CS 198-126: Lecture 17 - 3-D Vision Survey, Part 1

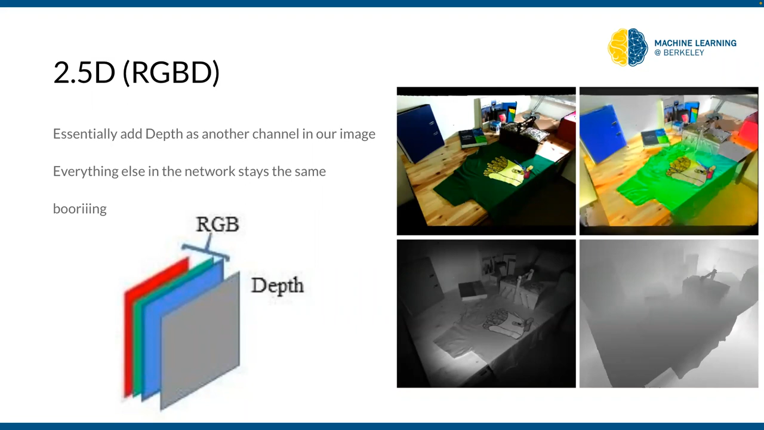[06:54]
getting them back so you know the depth on the camera to the scene uh it's kind of boring every single cnn that you've used so far can be just like converted to take three four input channels instead of three and work exactly the same way so nothing interesting here we'll move on to point clouds point clouds are cool uh so if you ever like if you're familiar with sensors like lidar or radar they output point clouds so what they do is they send out a bunch of rays in all directions uh and they get them back and they measure the distance and then knowing the direction in which they send the rate and the